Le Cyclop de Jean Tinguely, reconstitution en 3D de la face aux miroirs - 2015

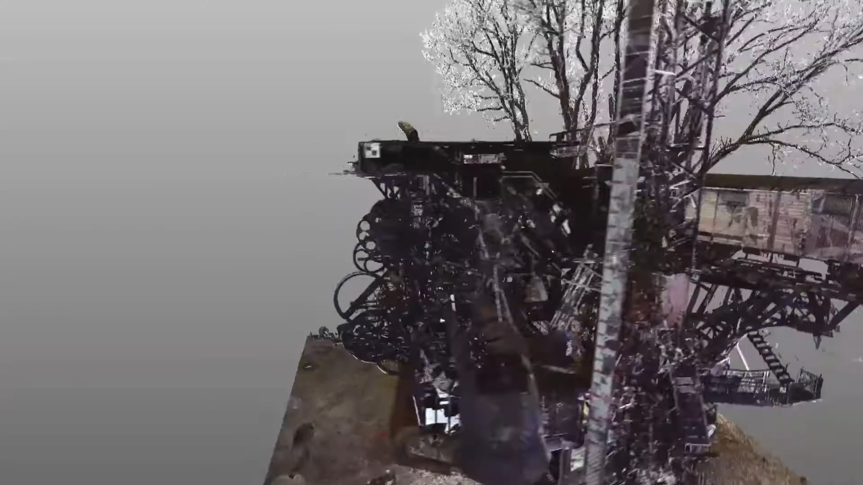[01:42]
Alors on s'est déplacé autour de l'œuvre, on est monté dans les étages,
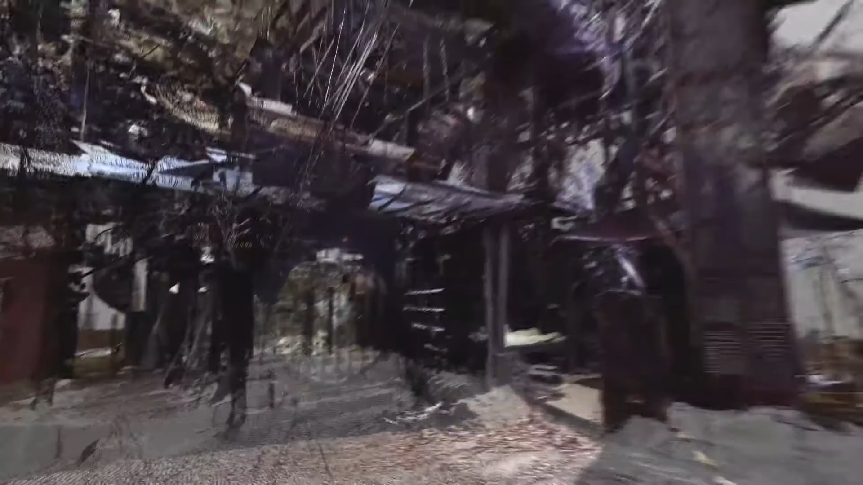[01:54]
Donc on numérise de réel pour le porter après sur tout système informatique, ou même après juste pour faire la visite virtuelle, par exemple.
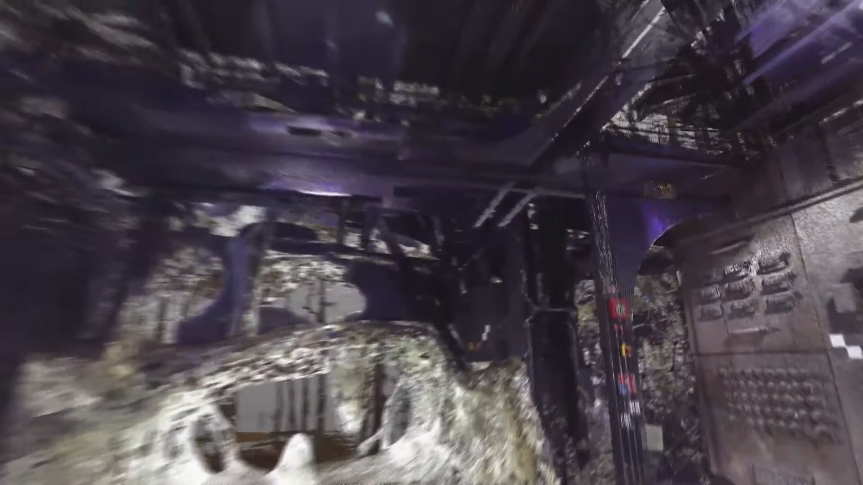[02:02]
Donc la visite virtuelle du nuage de point permet aux enfants qui ne peuvent pas accéder au cyclope de visualiser l'œuvre, et notamment aussi une pièce qui est visible de personne, qui est l'appartement de liquide symphale et de la gentille de lit,
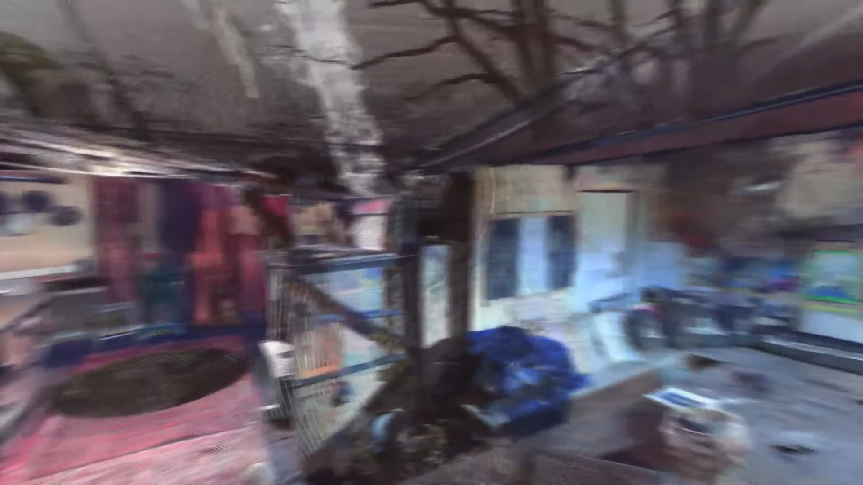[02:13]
qu'on a numérisé pour que tout le monde puisse du coup le visualiser aujourd'hui.
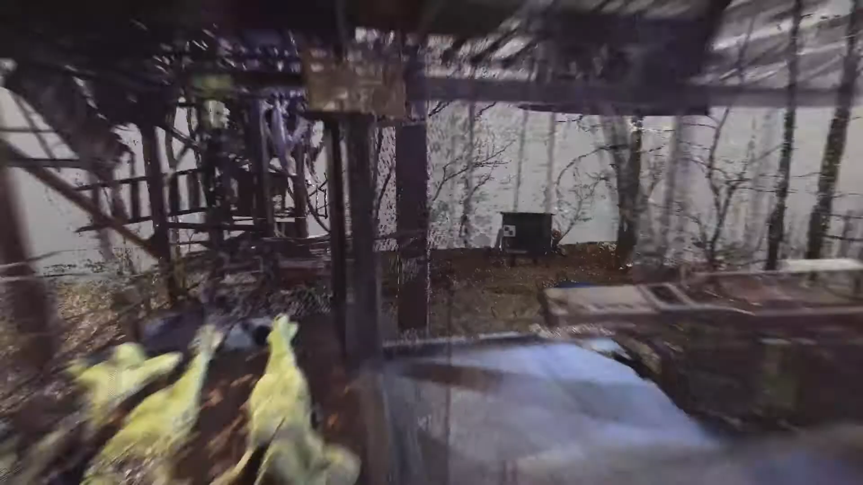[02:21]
Dans notre société, on travaille sur tout type de numérisation,